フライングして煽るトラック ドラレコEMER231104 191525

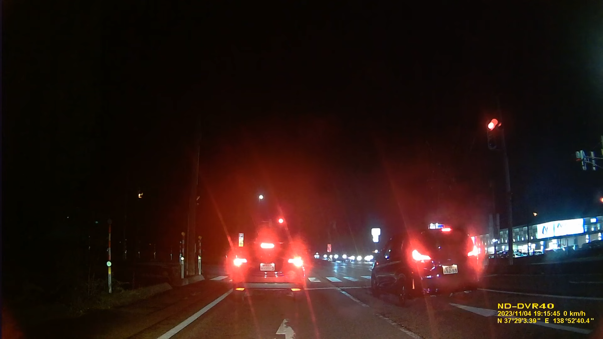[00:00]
後ろからフライング、なんだこのトラックは。